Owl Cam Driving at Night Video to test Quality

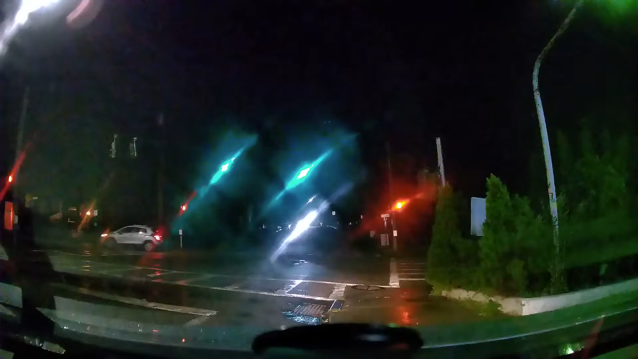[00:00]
okay all right so this is 1440p 60 frames per second I also changed the settings on the VFO to 1440p
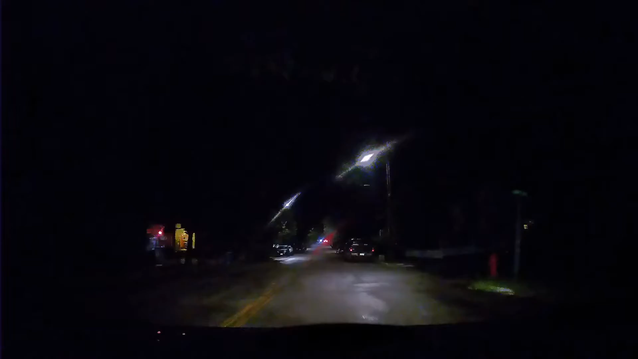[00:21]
at 60 frames so again I'll probably do like you're gonna see guys you're
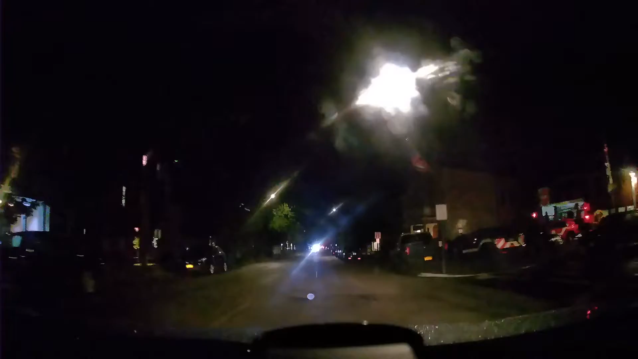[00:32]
gonna see a couple of videos uploaded and I'm probably trying to do my best to edit those uploads as quick as I can over the next few days or if I keep doing most of it tonight I'm not too tired because I still got a long time back home in the city so I might do edit
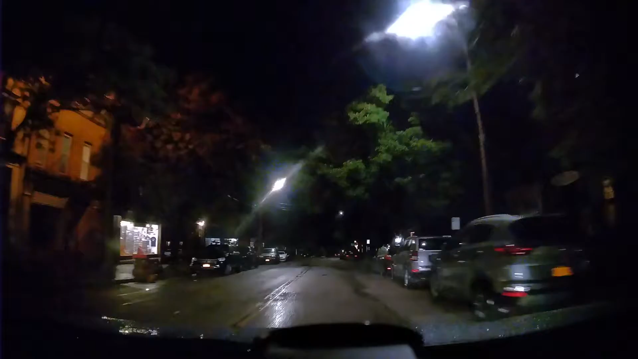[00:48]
a few uploaded and then I'll put the rest on in a couple of days I'll see how it is but I might do a comparison first I'm gonna do the 40 let's see so what we got now the 4k earlier I did the 4k 60 frames uh I mean 30 frames and then I did a 2k 60 frames so 4k 30 2k 60 and um right now I'm doing the same thing but at night time but
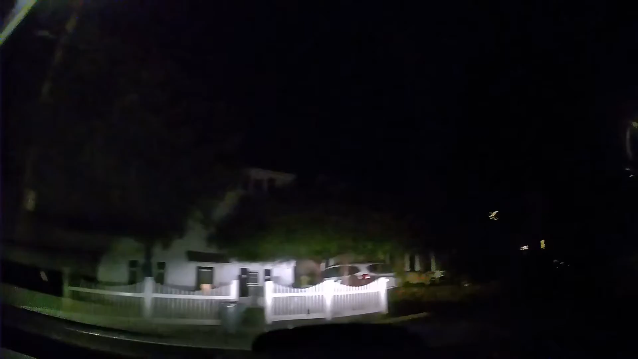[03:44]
um but so I'm trying to explain how the video is it's I feel like the the VFO colors are washed out and grainy at night whereas at daytime it's really really really good so again I'm doing a drive
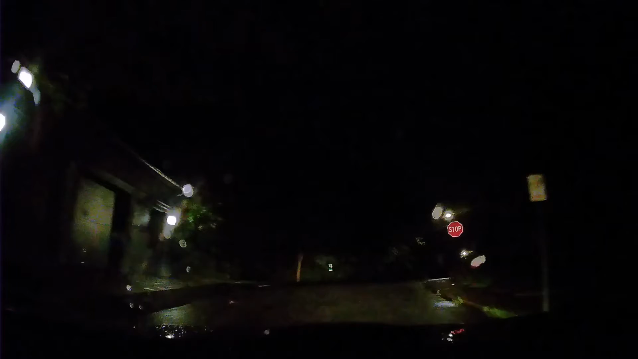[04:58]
I also I probably won't do this full route but I also want to test because I won't really gauge how dark it is I mean I have it with me because I brought my laptop
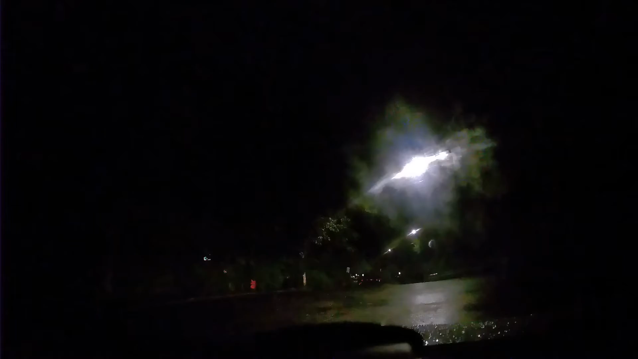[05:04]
uh I was able to edit some videos oh man um second it's just too much work but I might do like a quick uh maybe not around this
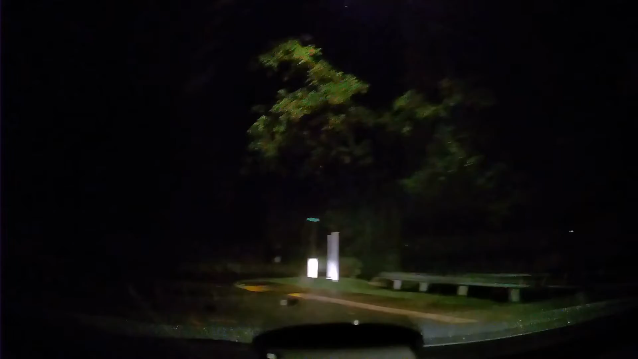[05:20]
whole route but I'll probably do like a quick uh video with uh the the I guess what's that called the exposure in case the video is too dark I can see how it looks if I tweak the exposure a little bit and see if by doing that if it affects the video because
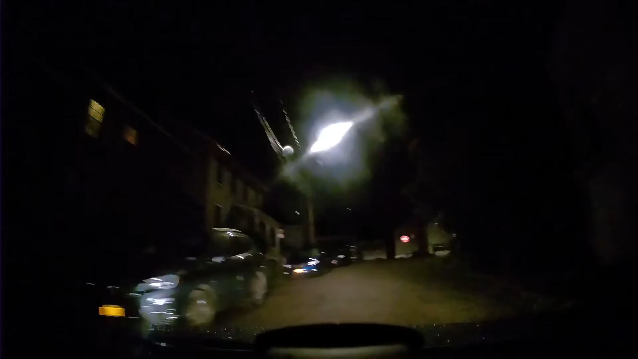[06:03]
and I'll do that with the 4k not the 60 frames so I'll do that with the 4k video um just so I can I don't know if I'll upload that part anyway but maybe maybe not
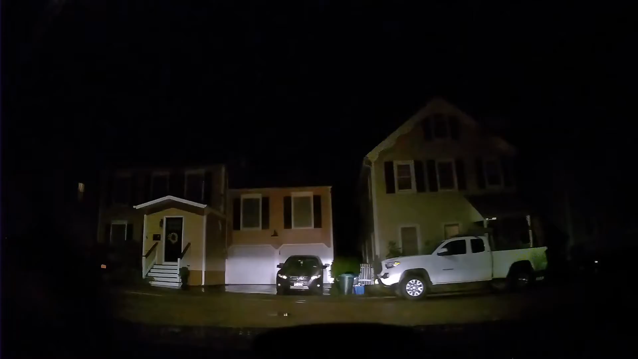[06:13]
but so going back to what I was saying the other vlog you guys watch the whole thing you guys can skim through it you do like me where I just watch videos just kind of gauge you know sometimes I watch a whole drive around like this one person I saw um with the Garmin dash cam I think it was a Garmin 55 he did like a quite quite of a drive
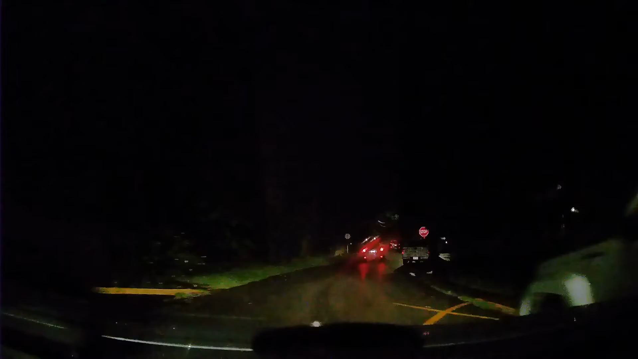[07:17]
this guy completely ate that uh stop sign she was just standing I don't know if the camera's gonna pick up but she's just standing and you're like alright go um yeah so this is pretty much the route um I'll adjust what I'll do is I'll adjust the um exposure and I'm just gonna go